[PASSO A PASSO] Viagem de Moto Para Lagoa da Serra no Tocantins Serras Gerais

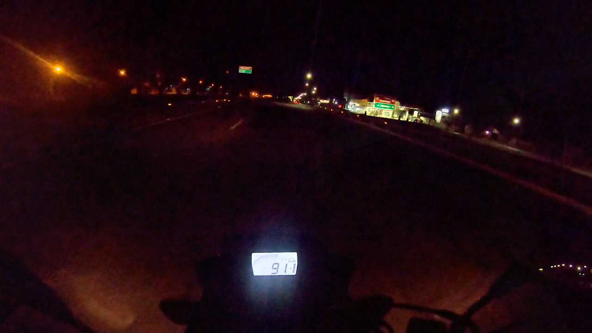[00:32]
São 3 horas e 30 minutos da manhã e nós já estamos passando aqui pelo Porto Aquarau e nós estamos já na saída de Palmas, na saída sul, em direção a Porto Nacional. Estamos indo aqui pela BR-010 e as principais cidades que iremos passar são Porto Nacional, na atividade, quando chega na atividade a gente vira no trevo da entrada ali para a esquerda e até Dianópolis.
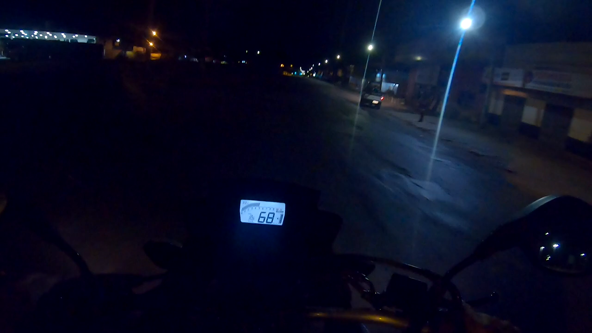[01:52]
Isso significa que nós vamos chegar lá mais ou menos 9 horas da manhã. Então são 4 horas da manhã, nós estamos chegando aqui em Porto Nacional Tocantins.
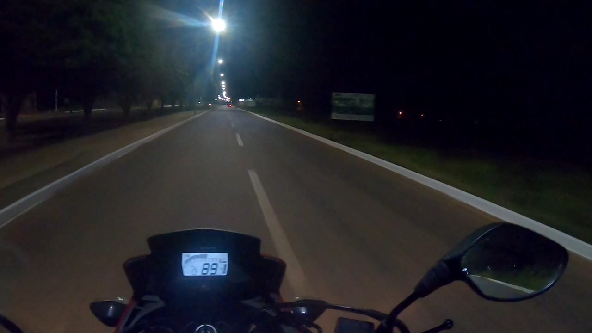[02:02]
Lembrando que essa viagem nós não estamos só. Está meu pai e minha mãe em um veículo, o meu irmão em outro veículo e a minha outra irmã em outro veículo. Eles já foram na frente, não teve como nós irmos juntos devido ao nosso trabalho. E já estamos chegando aqui no trevo de Porto Nacional. Chegamos aqui no posto do trevo.
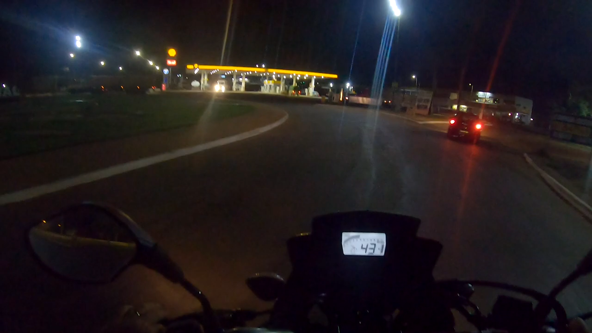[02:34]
Aí é que a gente pega para cá, continua pela BR. Ali a nossa esquerda vai para Monte do Carmo, Ponte Alta. Mas nós vamos nessa direção aqui, ainda está muito escuro.
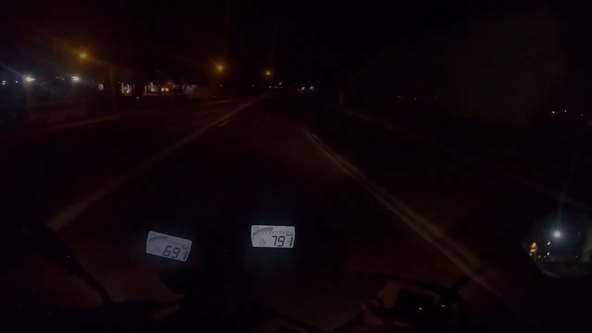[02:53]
Aí aqui em Porto Nacional está aqui a cidade à nossa direita. É uma cidade grande, fica a 60 quilômetros de Palmas. É uma cidade histórica. Tem uma praia aí muito bonita. Inclusive eu já vim nessa praia aí de Porto. E essa praia ela foi feita artificialmente. Ela fica numa ilha. É muito interessante.
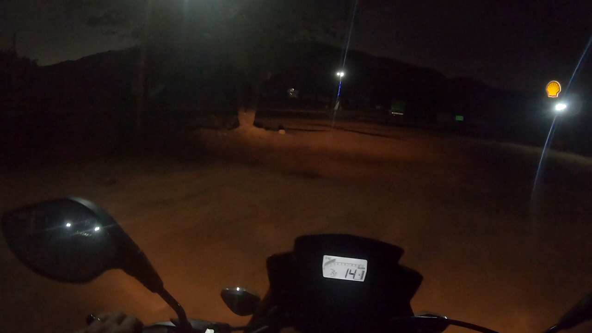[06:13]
E aqui nós já estamos chegando. No Trevinho, eu saí no lugar errado aqui, mas está valendo. Aqui é o Trevo, ó. Aqui vai para Brasília, a nossa direita. Reto vai para a natividade. E aqui, à esquerda, Dianópolis. E se contorna a volta para Palmas. Mas agora vamos para Dianópolis.